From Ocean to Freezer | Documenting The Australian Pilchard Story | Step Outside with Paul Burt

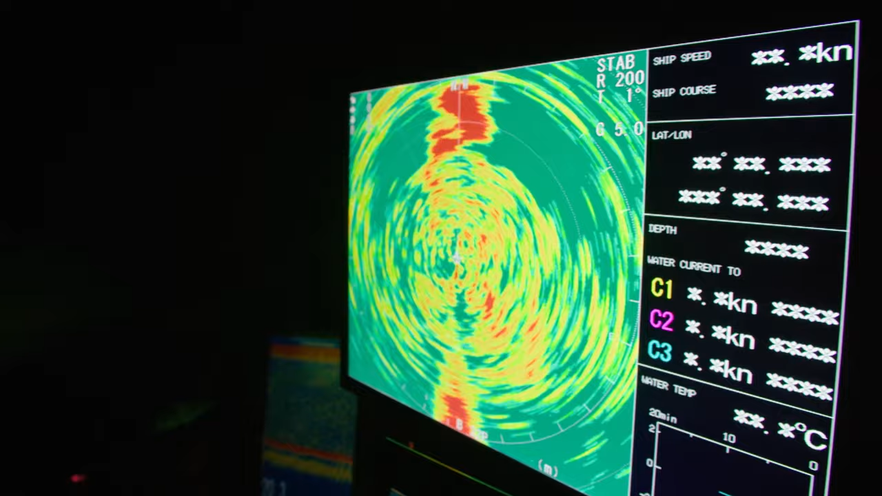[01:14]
There's the sonar on now. We're searching at 800 metres. And it's an omni sonar.
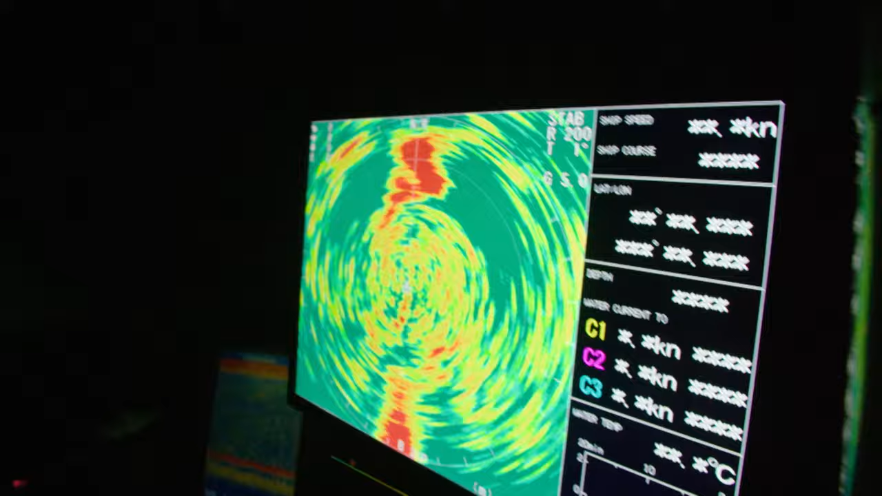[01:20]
So she's going on. So you've got a 360 degree update. So it's updating about three times per second at the moment. Right.
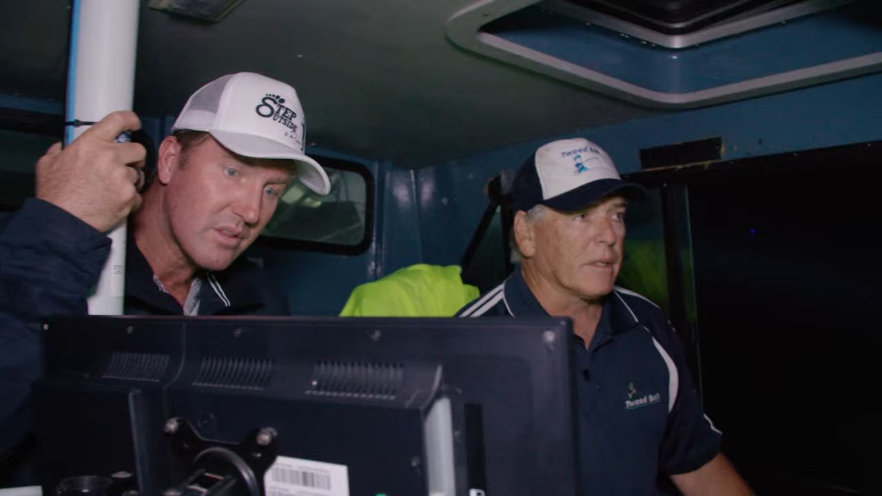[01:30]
So you've got a full picture of 1.6K, covering 1.6K, you know, 800 metres each side. That's incredible. So we're looking 800 metres either side of the vessel.
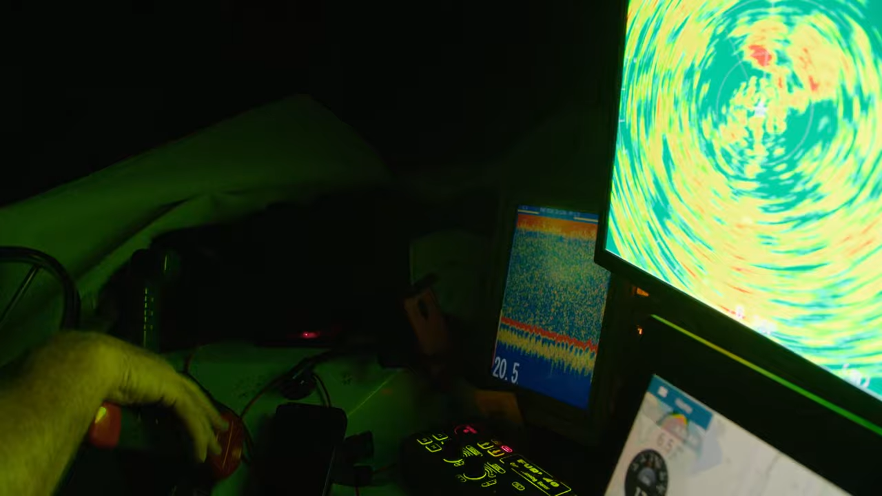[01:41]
Around the whole vessel. Wow. That's our wake. There's our wake. Unbelievable.
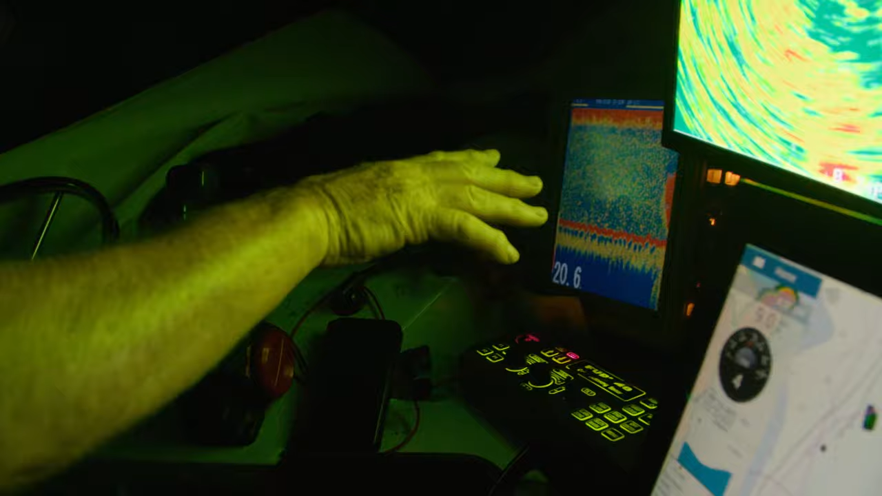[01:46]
So we can see on here the fish that are out there. Then you know to turn port starved and head to the fish and away you go.